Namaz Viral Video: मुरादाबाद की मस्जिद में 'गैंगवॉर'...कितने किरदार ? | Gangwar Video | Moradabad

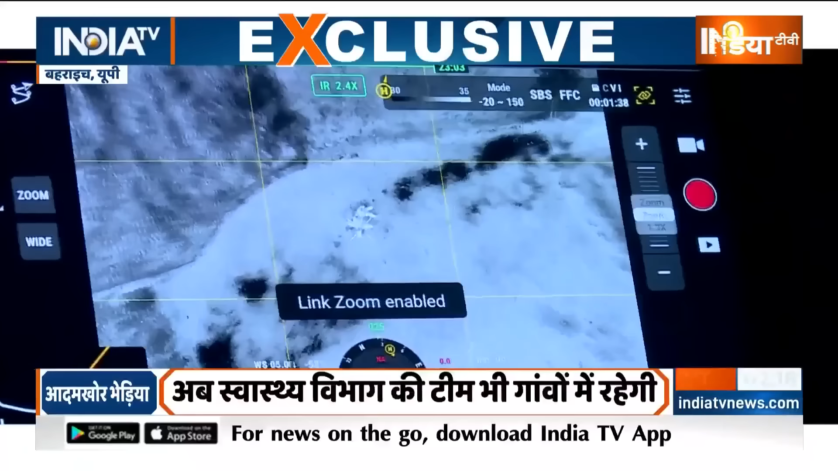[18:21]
कहां छिपा है थर्मल कैमरे का फाइदा ये है कि रात के अंधेरे में भी ये साफ साफ काम करता है कुछ भी होगा तो दिख जाएगा